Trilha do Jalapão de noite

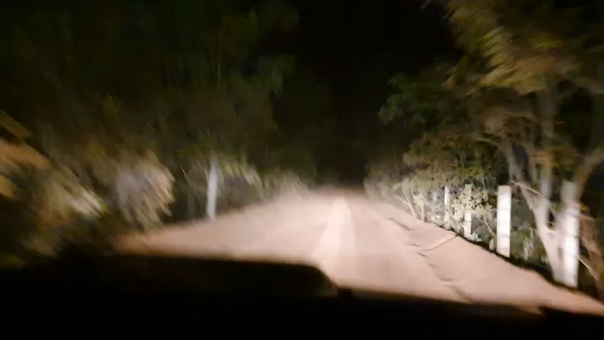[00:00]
Aí! Vai papai, vai papai! Ó o jalapão de noite, gente! É lindo o jalapão de noite, é da vida! Claro, pensei que não prestava! Ó, se eu tivesse tido coragem, eu devia... Também tu não deu nem uma alertadinha na tia, não. Ó, e vê? Mas não dava certo não. Não via... Ó, e... Não via nada, tia, não. Não quero que se eu tivesse feito o vídeo, eu ia ver o quê?